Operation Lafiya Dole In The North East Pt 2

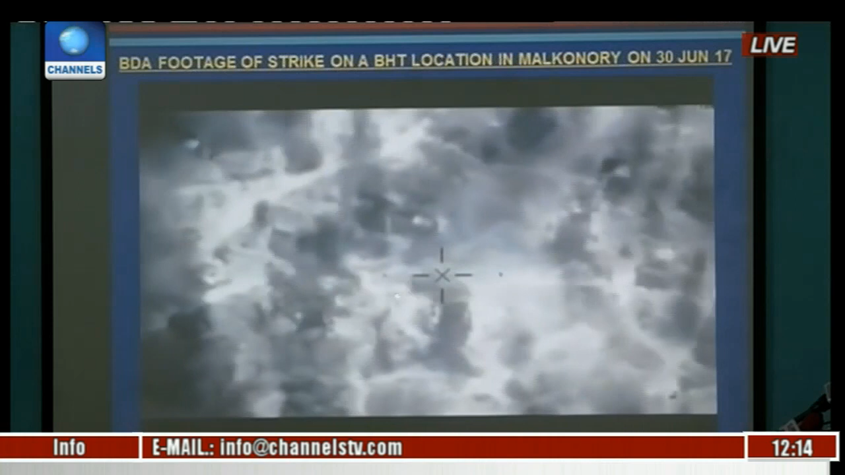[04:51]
And very soon you're going to see the Alpha jets take on some of the survivors.
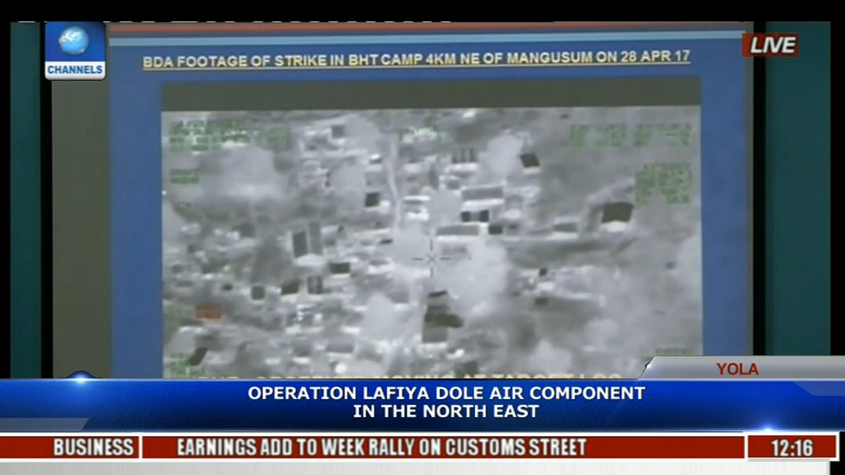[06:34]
And you can see some of the terrorists moving about in the camp as observed by the ISR. That was the first strike by F-7.